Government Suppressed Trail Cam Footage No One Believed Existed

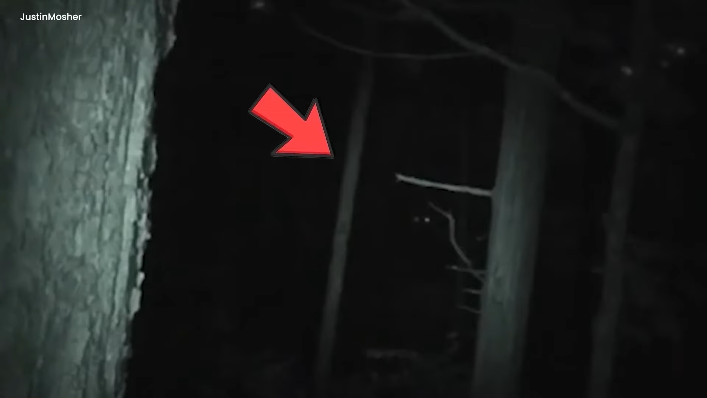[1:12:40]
The creature, said to be the famous Bigfoot, stayed hidden in the darkness.
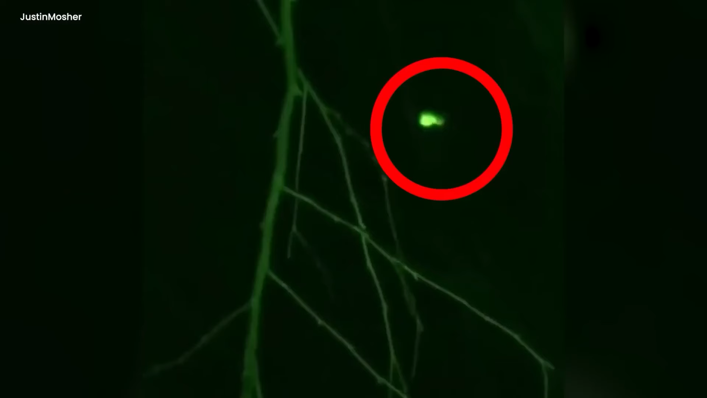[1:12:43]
You couldn't see its full shape because it stayed in the shadows.
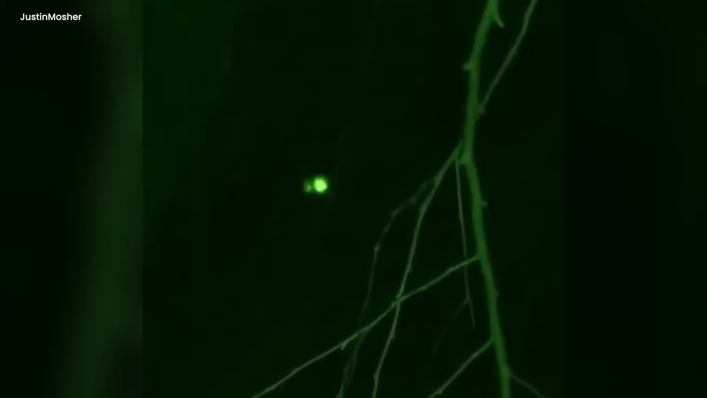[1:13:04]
The glowing eyes of the hidden giant stayed in the memories of the people who saw the mysterious encounter in the dark forest. You seen on camera? Octopus encounter.
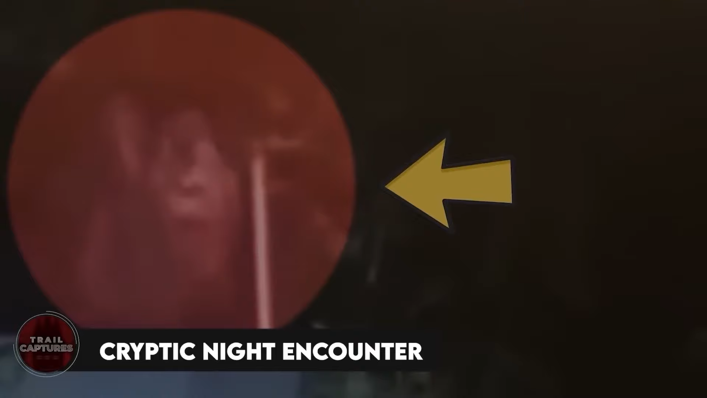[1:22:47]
In the dark, a weird video showed a huge creature by a fence.
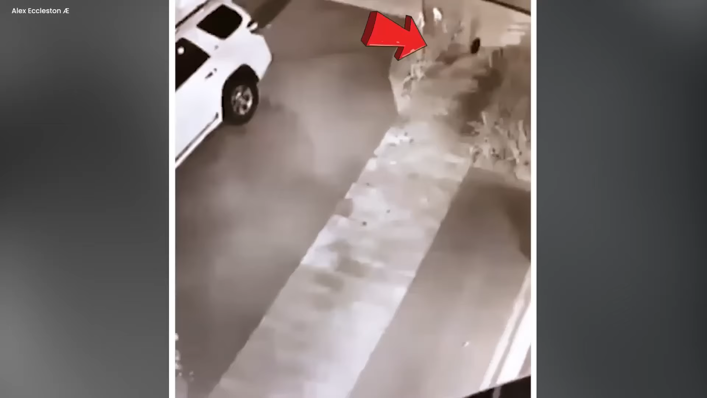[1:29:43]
like a mix of a person and a dog that didn't follow normal rules.
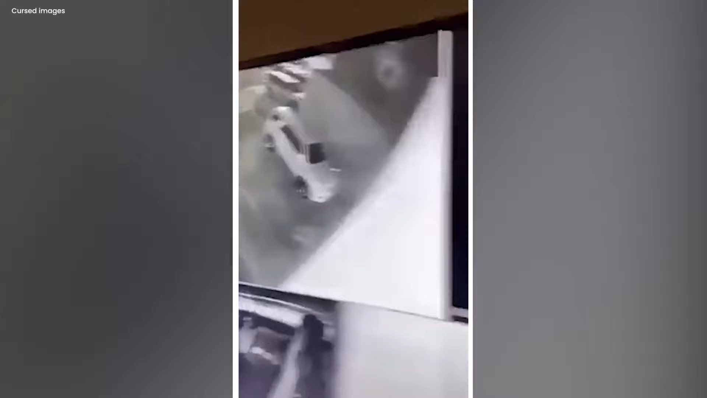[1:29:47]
This strange thing walked through all the cameras one by one at the same time. Shadows danced around it, making it look even stranger.
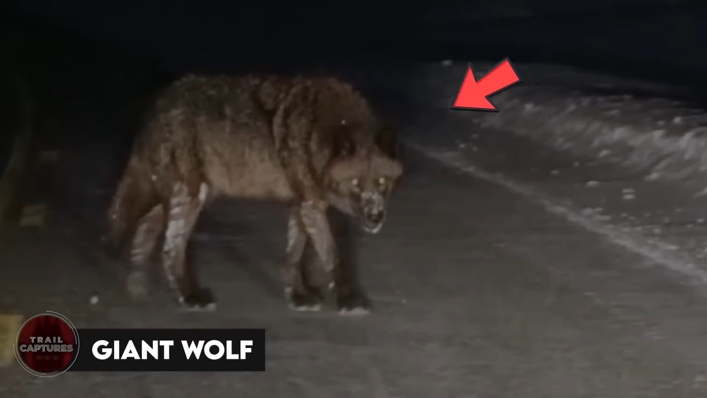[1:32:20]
In the dark, something strange happened. A big video showed a giant wolf coming out of the shadows. Its eyes were shining mysteriously. The air felt weird and scary as the wolf moved.
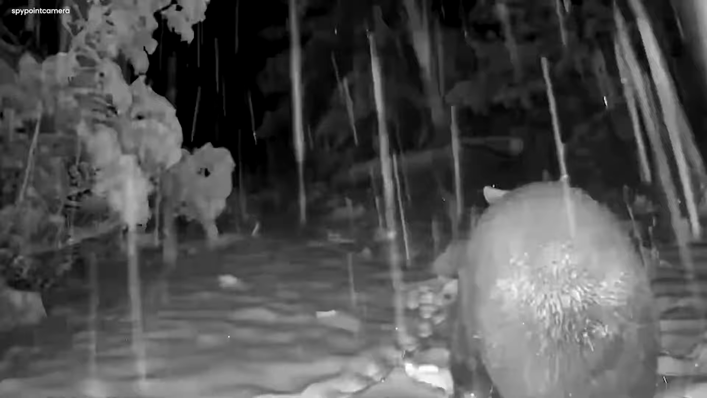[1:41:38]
far from its icy home, stumbling through deep, sticky mud.
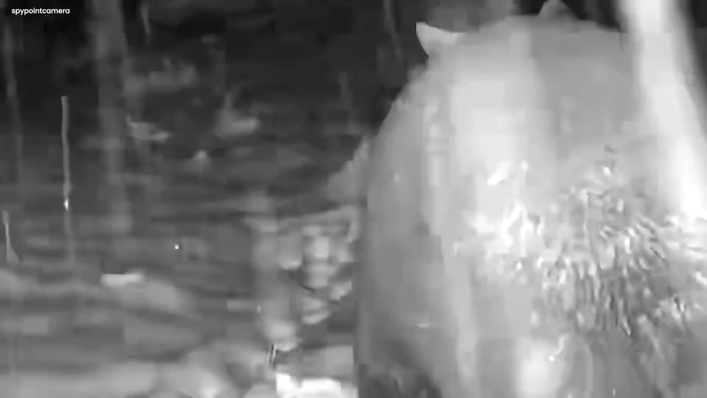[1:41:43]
The rain poured down relentlessly, creating a balance of drops that sounded through the thick greenery.
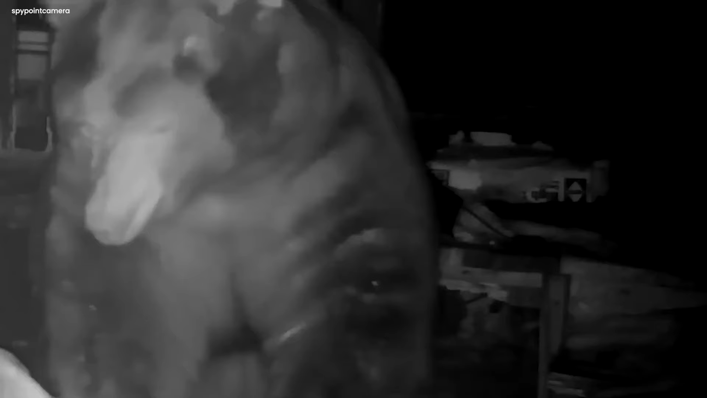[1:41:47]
As the bear tramped through the muddy field, it sounded out of place, a true mystery in this tropical world.
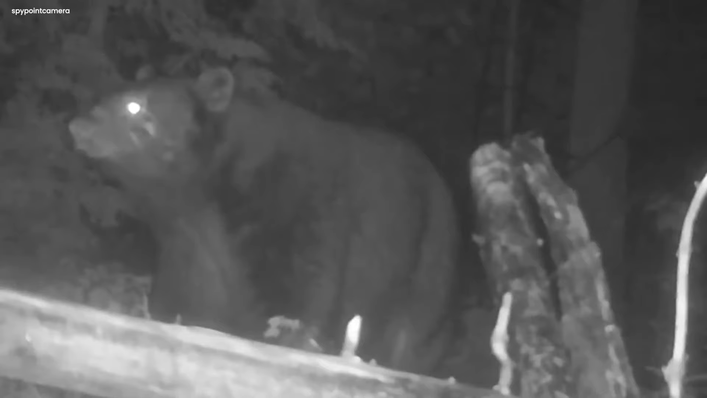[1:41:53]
Its black fur flashed under the moonlight, differing with the flourishing greenery of the jungle.
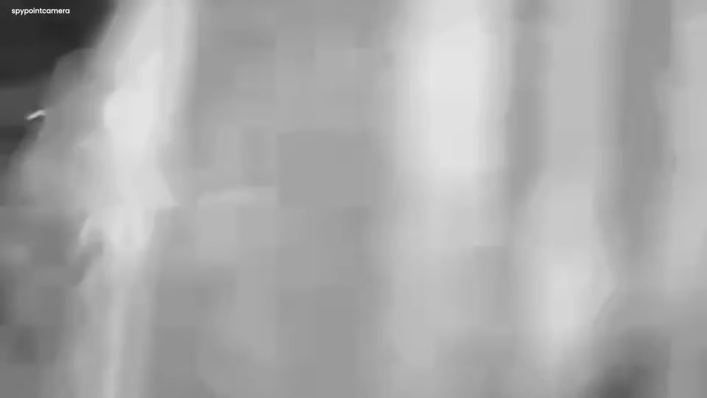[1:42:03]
The bear's movements were slow and thoughtful, each step leaving a deep trace in the mud. Evidence of its power and royalty.
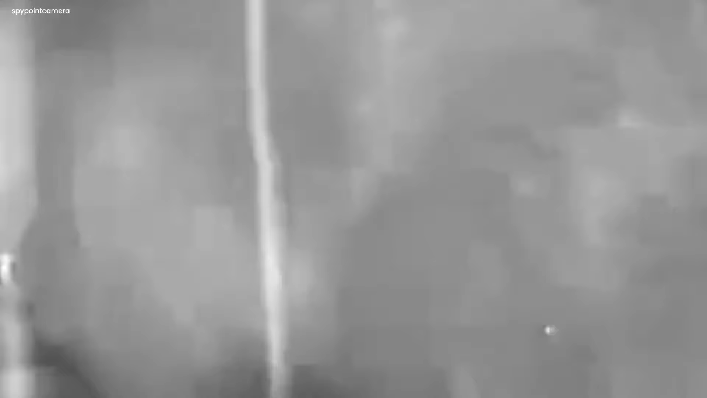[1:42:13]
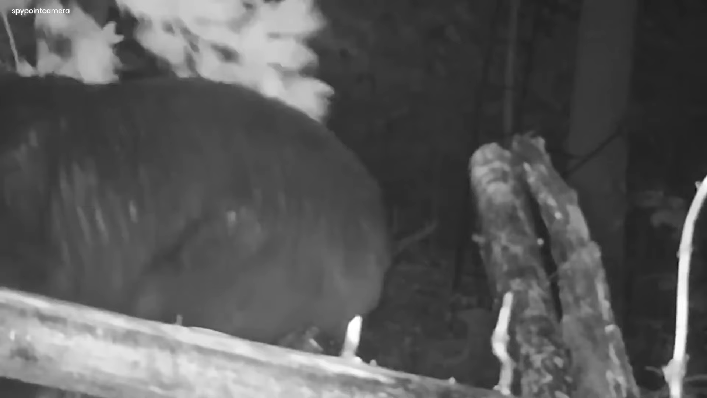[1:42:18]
Unknown to the bear, hidden among the trees, a silent watcher captured this real moment on a trail camera. The camera's lens caught every detail, making this special encounter a tale to be participated in with the world.
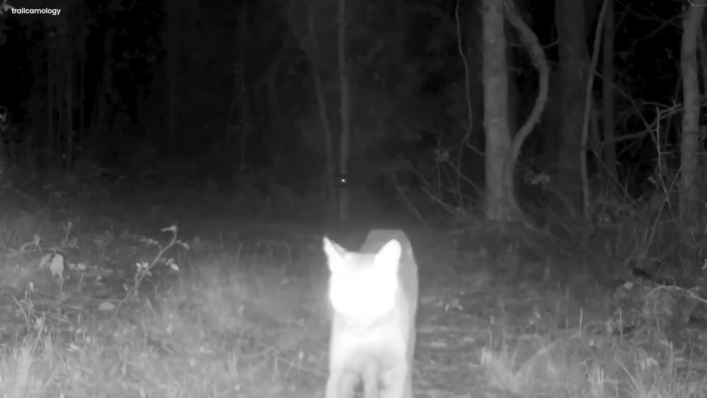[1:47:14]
Something had started a trail camera set up in the dark of the night, capturing this graceful animal's every move. As we watch in wonder, the big cat's spotted fur blends seamlessly with the spotted moonlight filtering through the jungle cover. With each step, it leaves a trace of suspense and wonder. What's it searching for? The jungle's secrets, maybe? A night snack, possibly? Or is it on a journey to keep its habitat, the watcher of this untamed walk? The air is thick with expectation as we follow the big cat's journey,
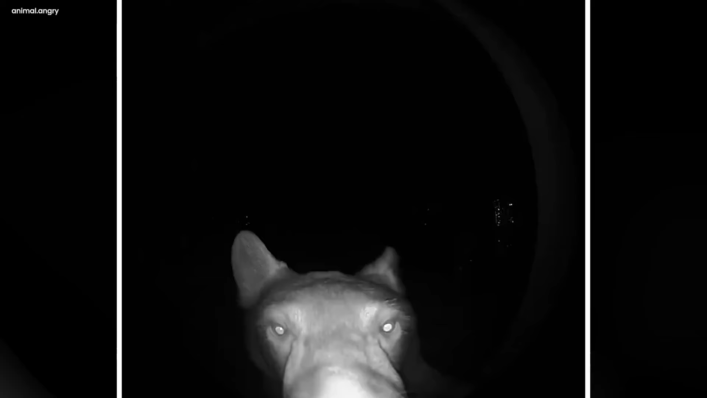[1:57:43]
The house, unknowing of the darkness caller, stayed quiet as the bear's bell-ringing adventure came to an end. This strange but fascinating event was a remembrance of the surprising encounters that can be in the wild, indeed when we least await it.
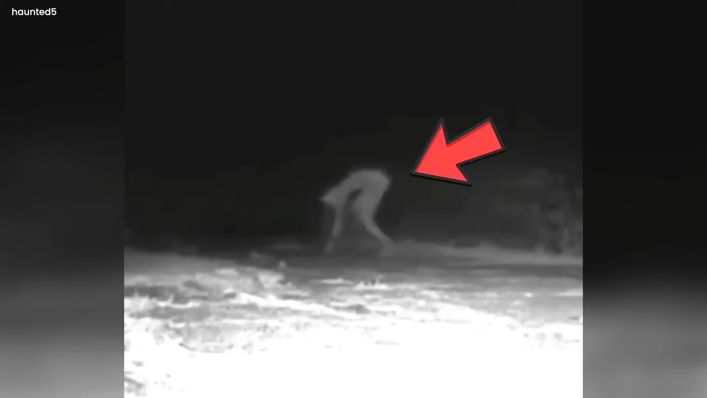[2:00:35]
When the clock hit night, the camera saw a weird creature with long, skinny arms and eyes that glowed. It moved quietly in the murk, making the night feel spooky.
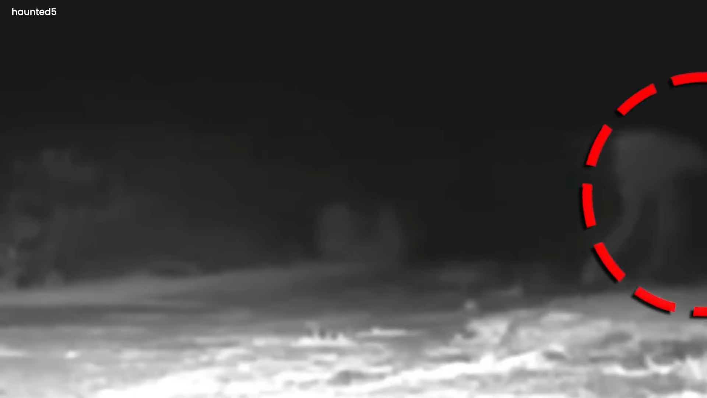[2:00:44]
Just watching it transfers chills down your spine. The air got quiet, and you could feel something strange in the night as the rake walked with a spooky kind of grace.